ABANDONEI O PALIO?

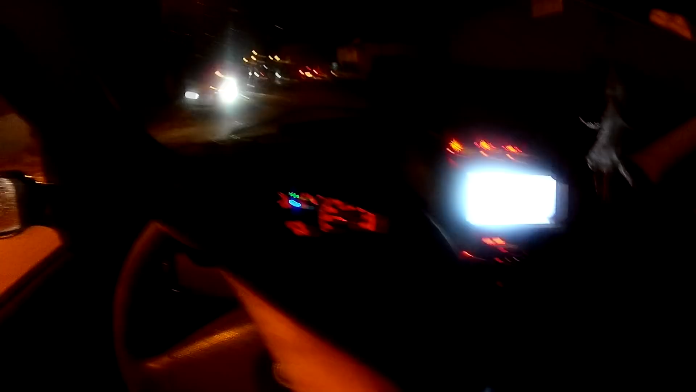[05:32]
Aê Dando um rolé de noite né Pra daqui a pouco Guardar o carro Dá pra fazer um flipzinho Só